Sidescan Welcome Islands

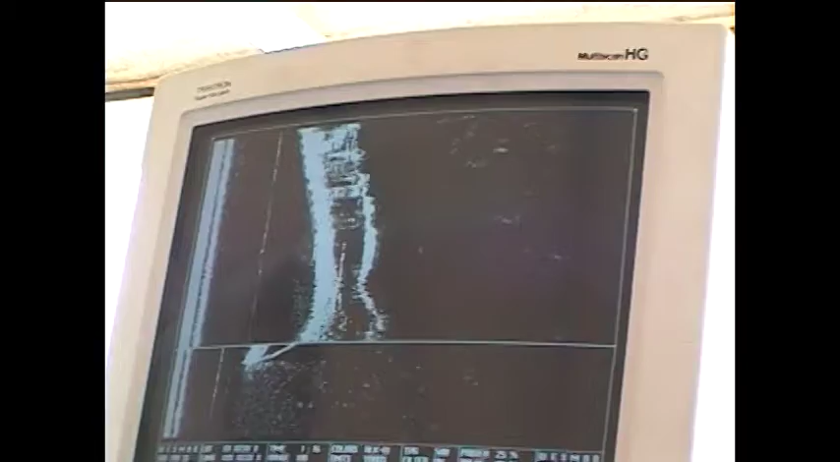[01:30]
We're coming up to the stern right now. See, and I'm at 100.
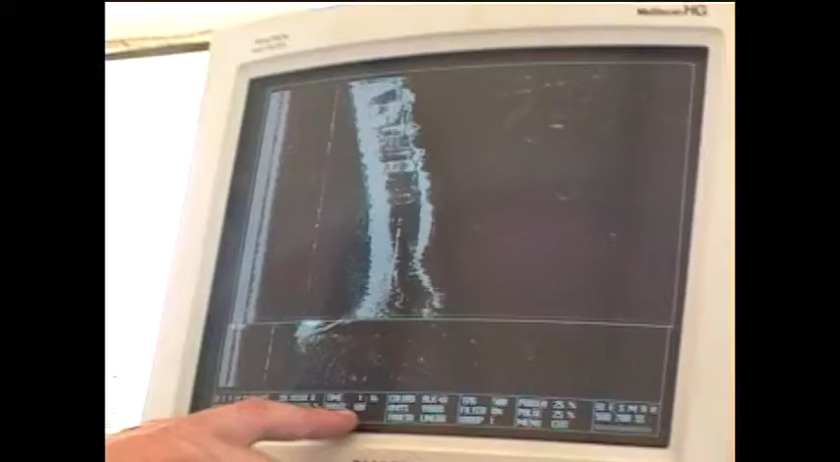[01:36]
50. If I went to 50, this would fill the screen over here.
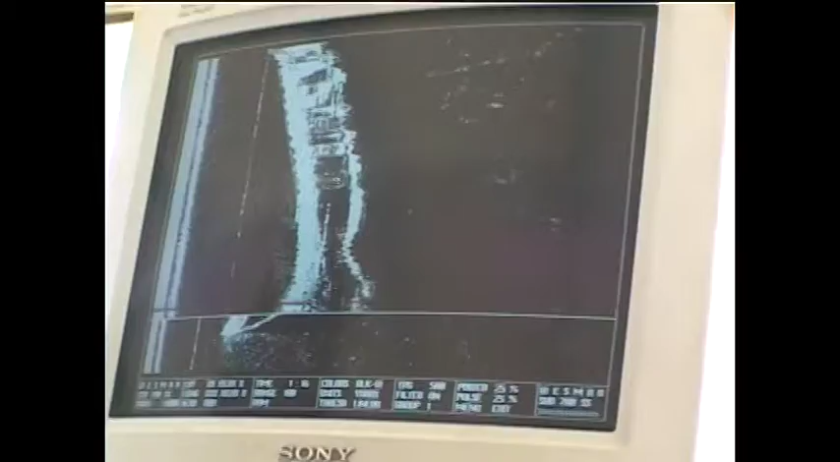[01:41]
But then you won't get a nice image. Okay, but what we want to be able to do is know that we have long range detection at 500 yards. You'd have to move. So we have to move away from it.
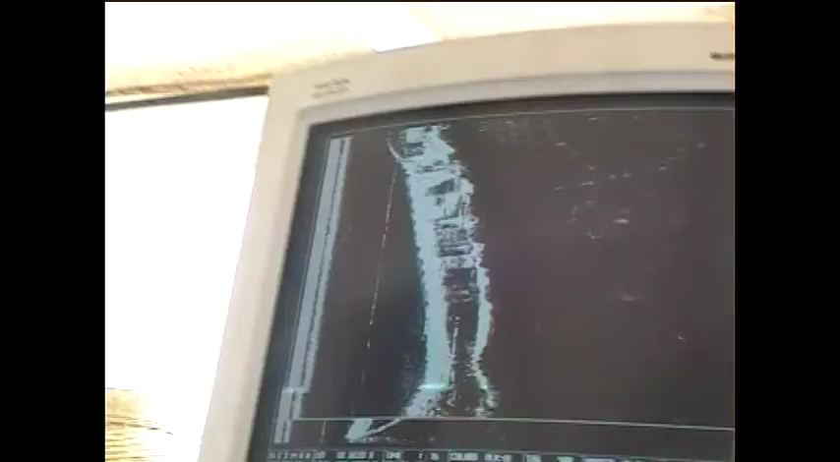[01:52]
Way out. 500 yards. Okay, you set the screen. I'll line us up and put us in the spot.
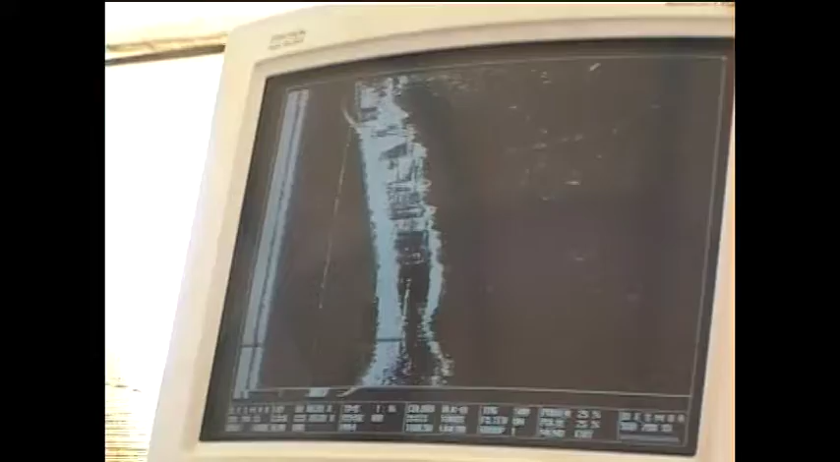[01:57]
Well, that's good where it is, but we've got no range. 500 yards?
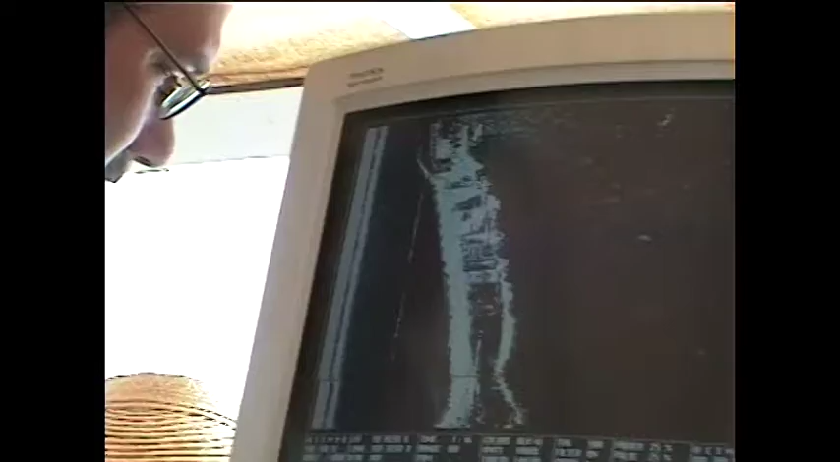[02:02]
What? 500 yards? Yeah. Or even a thousand. Let's try 500 next. Interesting.
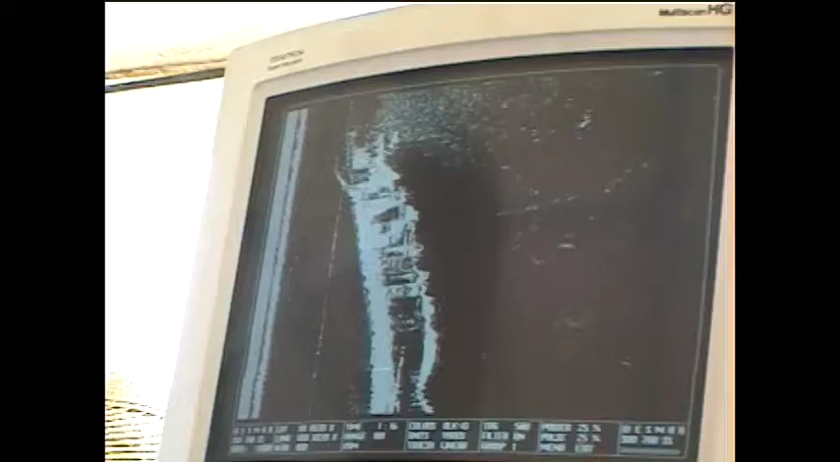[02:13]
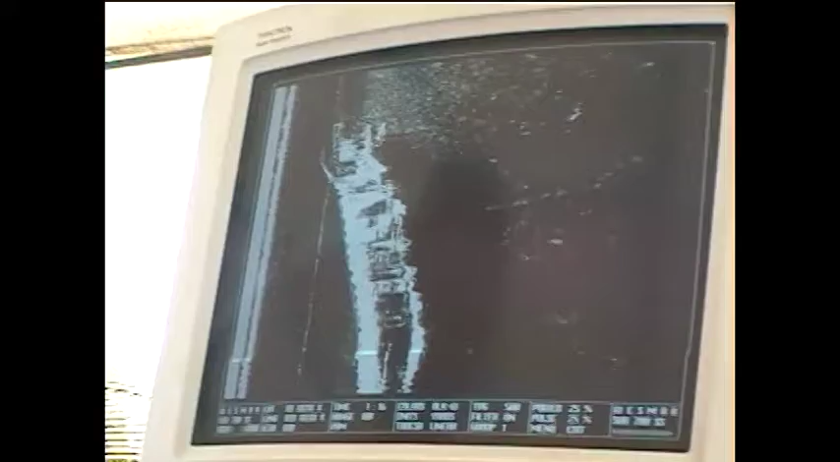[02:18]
The size of the shadow on this lady.
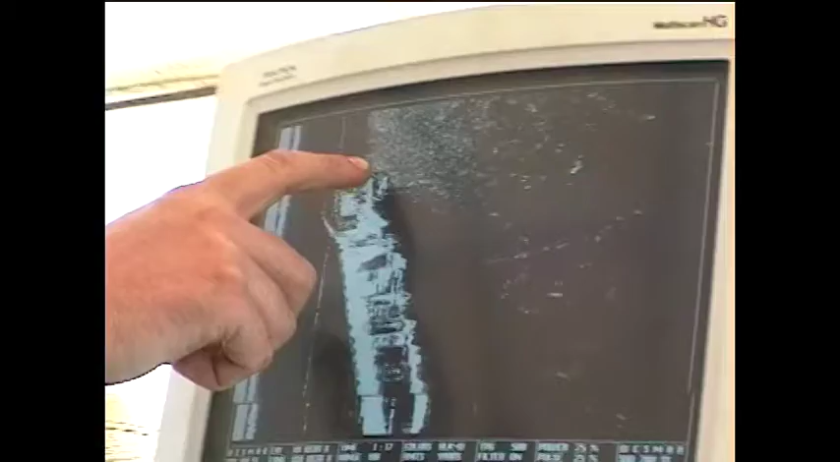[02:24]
It's gigantic. If we're only 20 feet below the surface, it's not even.